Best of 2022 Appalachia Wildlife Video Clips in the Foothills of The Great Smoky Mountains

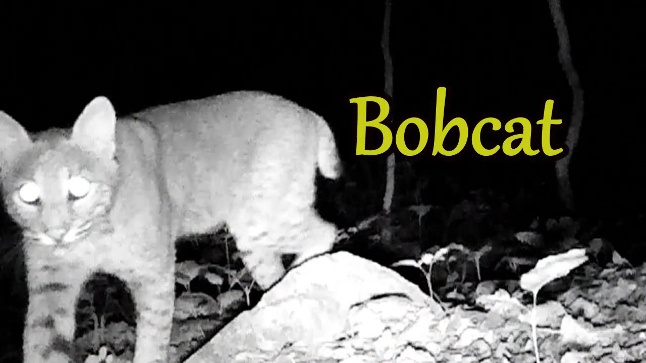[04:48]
the bobcats these are elusive creatures you're lucky to see one at all most people never see them
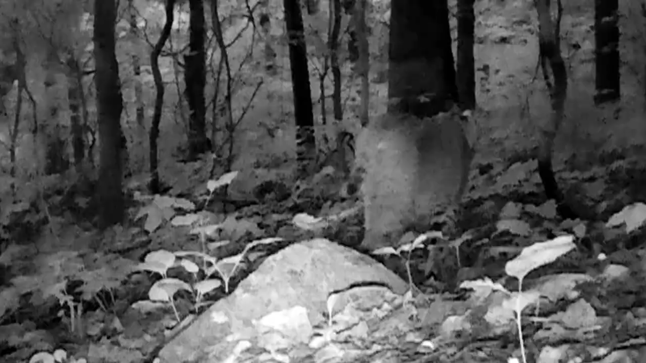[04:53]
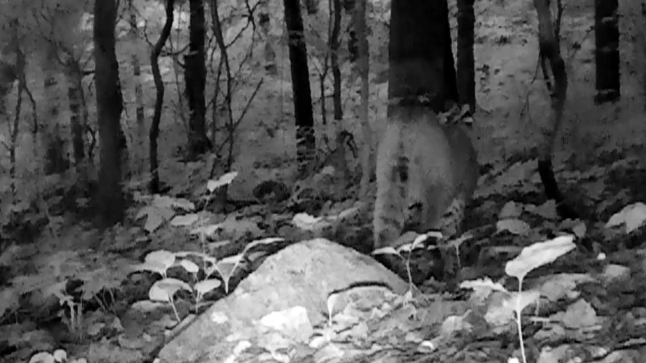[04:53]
but i film them from time to time my surprise coming and going
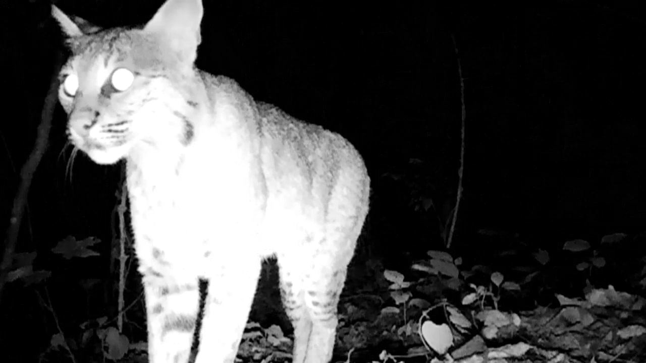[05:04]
i'll film them a week or two and then i won't see them for a month and here's a really good picture of rare treat one stepped right in front of the camera stopped and watched and there's a full grown one right there
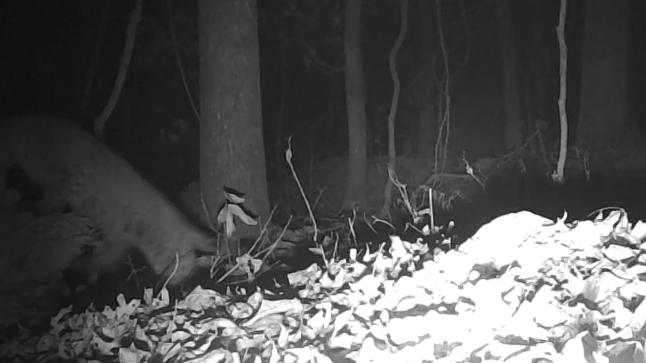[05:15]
they are lucid there's a mommy and her baby
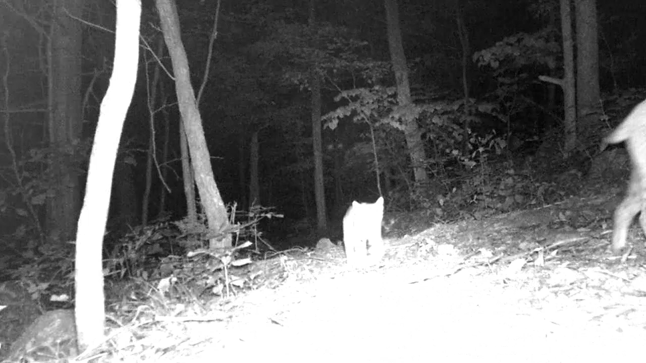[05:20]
rare treat right there
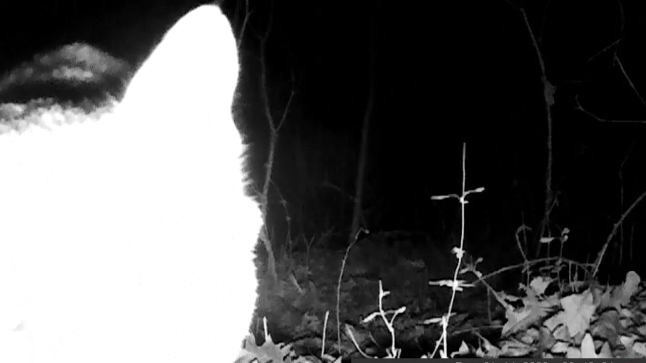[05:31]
and sometimes they're curious just like the coons they'll come up and what is that check that camera out
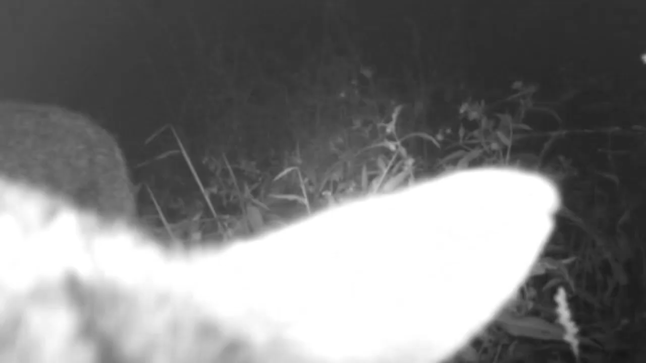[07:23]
still curious on these cameras ain't they and down below the motel oh yeah you can bet they're checking that out
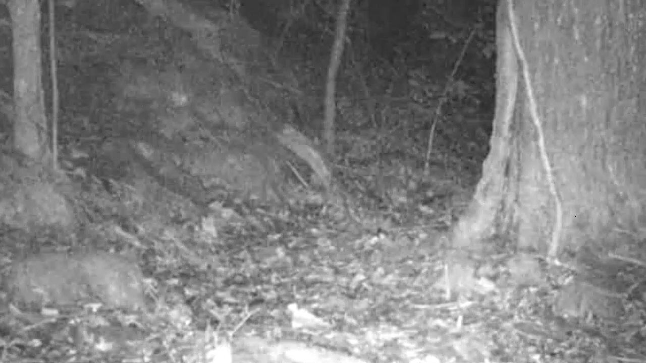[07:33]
right in front of the motel
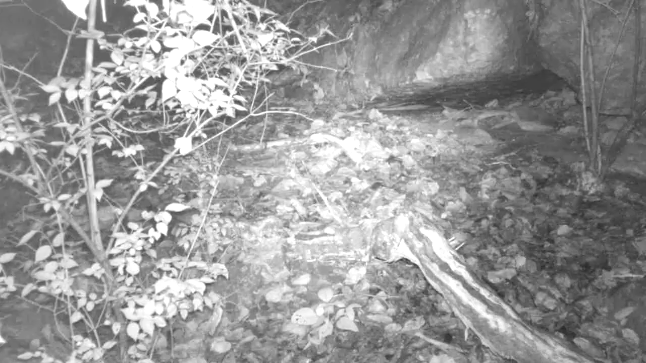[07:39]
but they mostly stayed to their self hunting well there you go you see them now you don't they're right well that's the bobcat the coyote
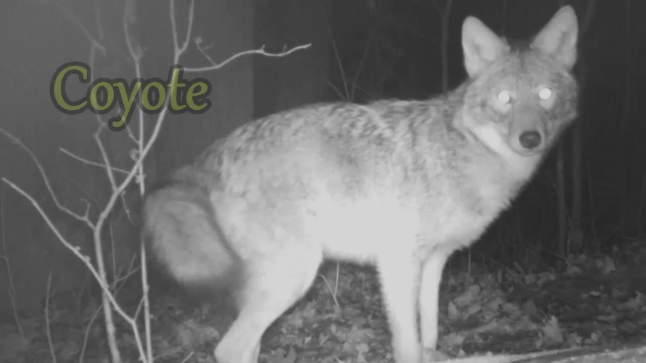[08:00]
the most menacing animal in the woods they're the hardest on these little animals and the ponds and the grown deer too they'll
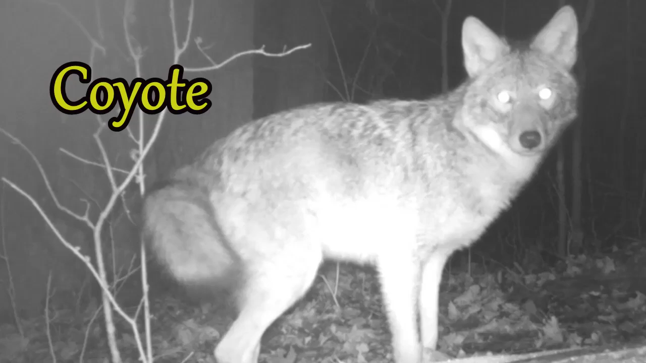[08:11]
chase them and they roam around all the time looking for anything vulnerable they don't cull nothing when it comes to eating
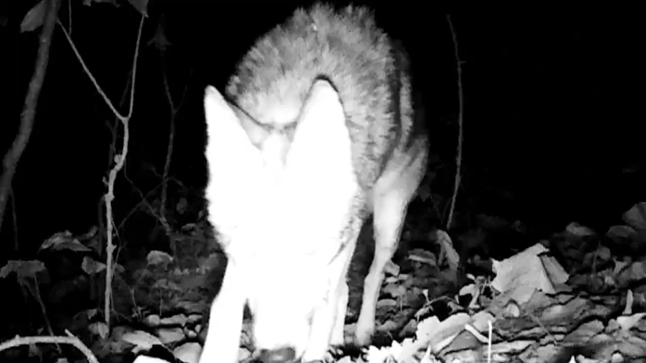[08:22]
and they will run into these cameras from time to time till they figure out where they are and what they are so it keeps me busy moving them from time to time they still run into them accidentally and once they figure out what they are they don't like them
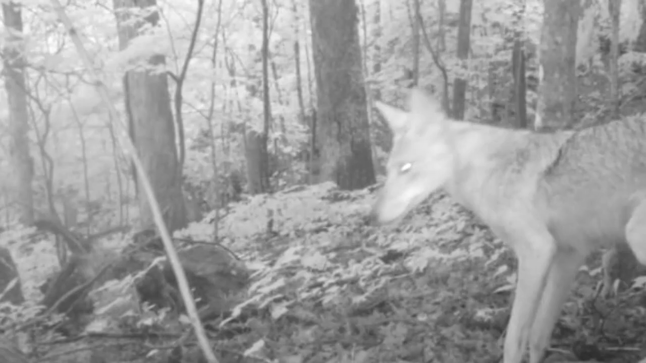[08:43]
and you catch some crazy pictures too every once in a while stuff like this
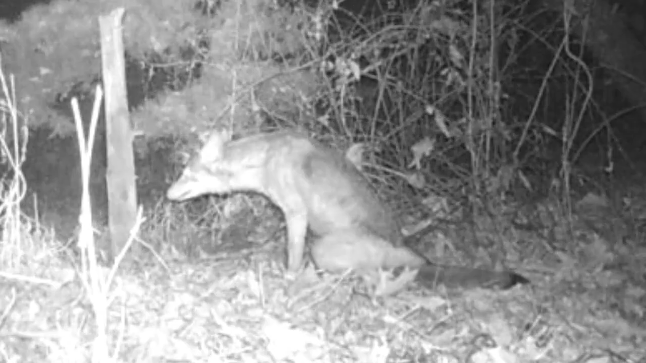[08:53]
but they are always on the move trying to catch a little animals vulnerable
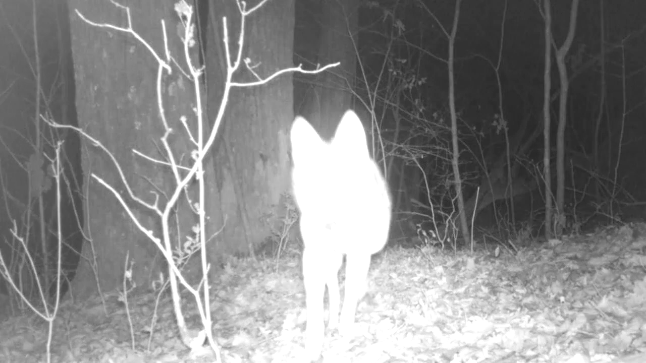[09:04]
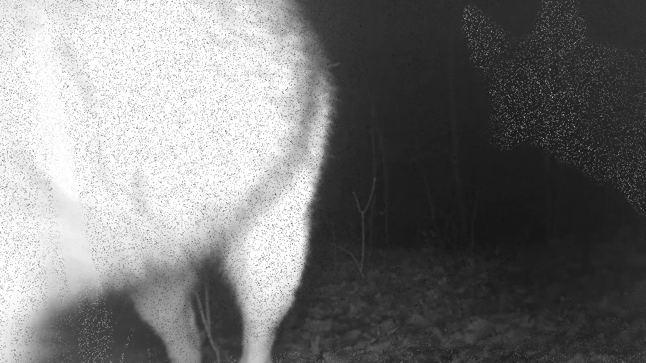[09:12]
now here here's a picture of one with the leg missing front right leg gone here's another one here's another one this one's the rear left leg don't know if they've been in a fight or what
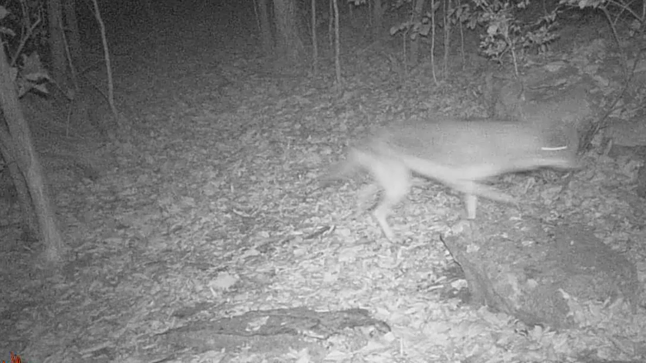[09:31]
and they like to run in packs too and mostly at night but i do film them at day here at the pond
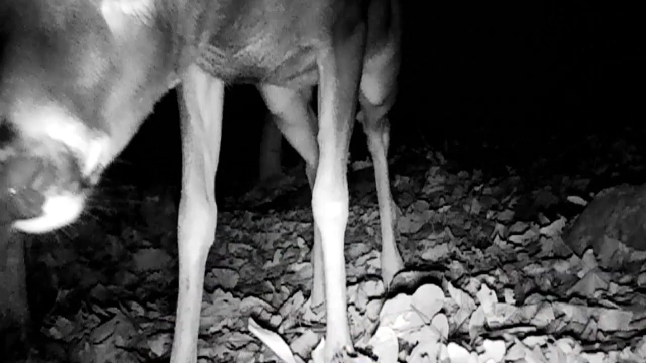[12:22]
and these old bucks you catch them time to time on these cameras they come up close like all the other animals checking them out curious walk right up all but these old big bucks they don't get big being done some big old bucks move through here when it's that time of year normally you don't see them big ones like this sneaking through the edge of the camera that's a big one